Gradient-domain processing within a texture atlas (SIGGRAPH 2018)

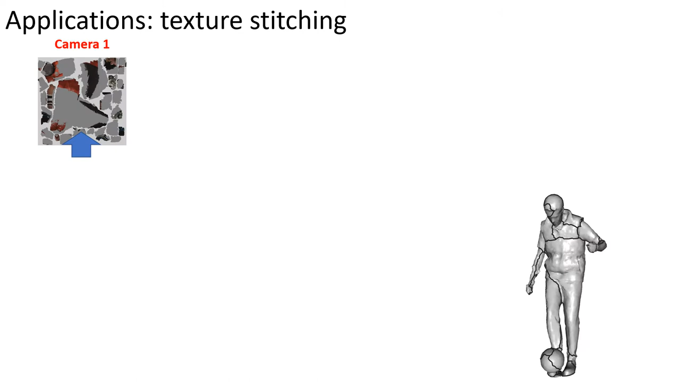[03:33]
We support stitching together multiple views of a static model.